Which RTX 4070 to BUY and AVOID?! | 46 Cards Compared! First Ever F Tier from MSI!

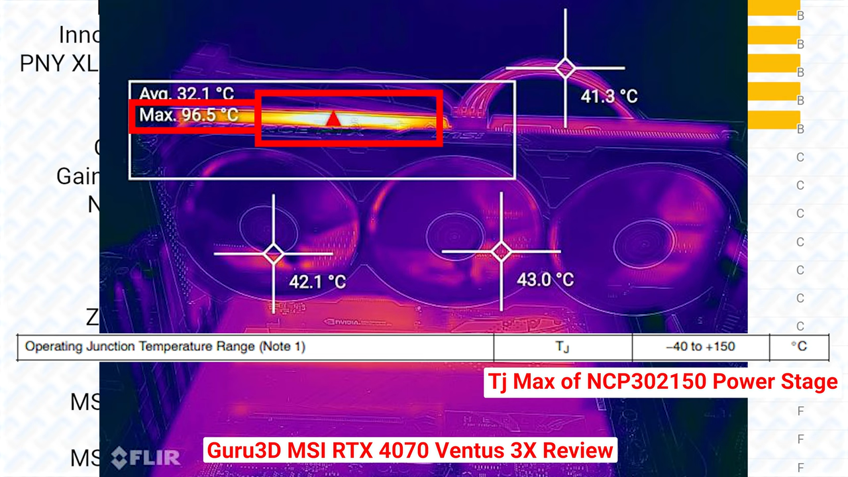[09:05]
On screen: max 96.5°C
So this might be actually way too close to the maximum temperature spec of the VRM phase, which is the power stage. Landing the MSI Ventus cards, the first ever F tier position in the cooling tier in my buying guides.
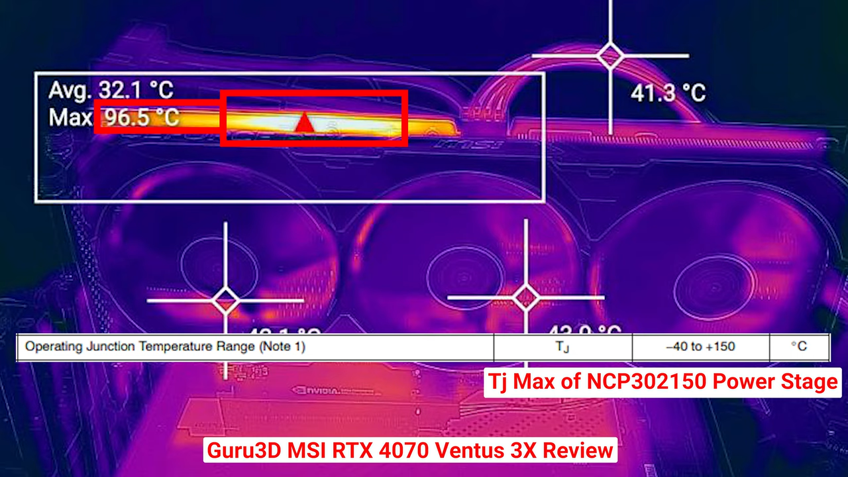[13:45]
On screen: max 96.5°C
The insides of the VRM face itself could be much hotter than the 100 degrees that they're measuring here. While this isn't so catastrophic that it's higher than the spec of the power stage and blows up, this is actually really close because, like I said, the inside might be hotter than what they measure.